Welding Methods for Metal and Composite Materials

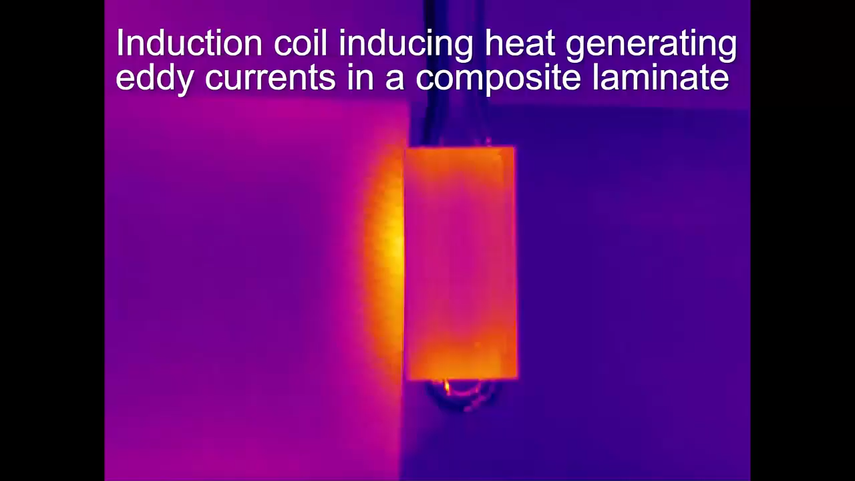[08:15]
This heat will melt and fuse the thermoplastic resin between the parts, generating the final weld line. The third technique that can be applied is ultrasonic welding.